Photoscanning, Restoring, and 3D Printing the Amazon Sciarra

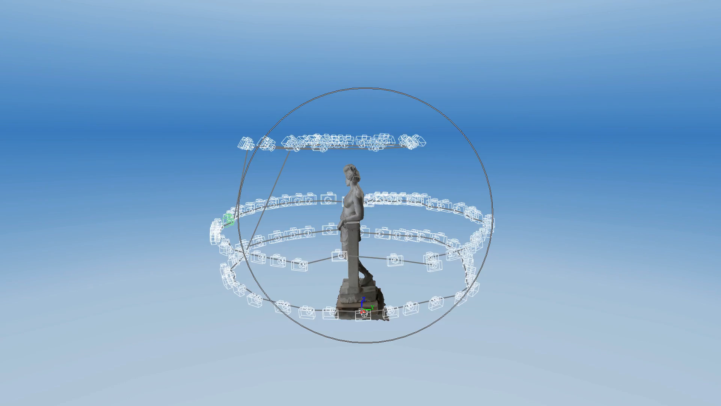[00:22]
We then load these photographs into a photogrammetry software that registers the photographs to each other and is able to reconstruct geometry representing the statue.